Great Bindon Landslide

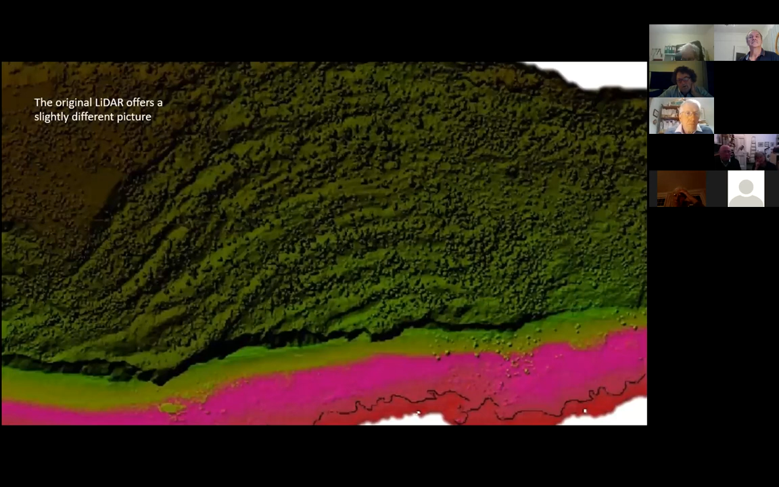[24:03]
actually see detail in there you can see these arcuate shears but i think arguably you can also see the joint
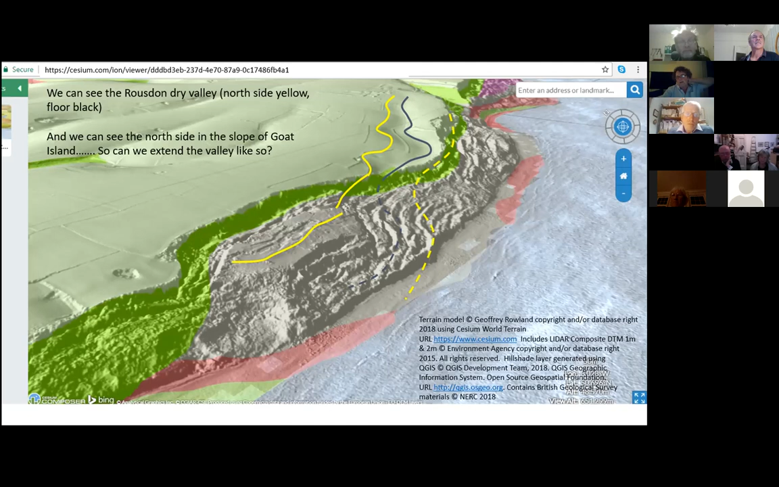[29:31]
at one time before the landslide happened there was a big valley it could have been as deep as steps lane or any of the other dry valleys around this part and i think there's
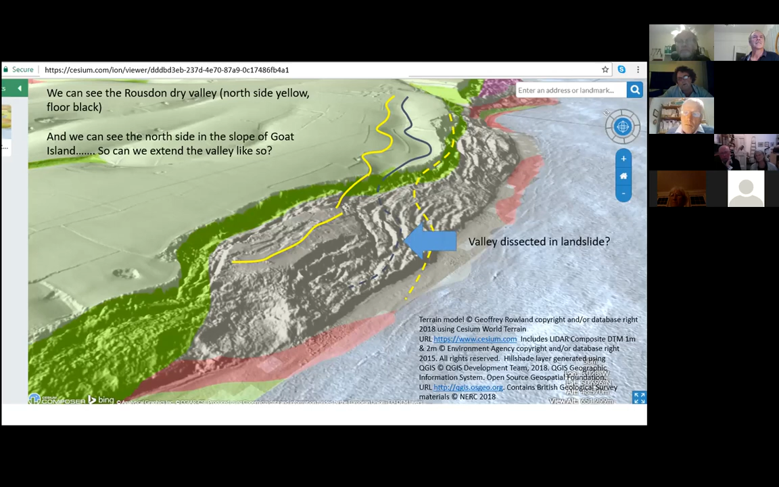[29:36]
evidence of that in the landslide but i haven't got time to talk about that today but here is essentially sort of some contour suggesting what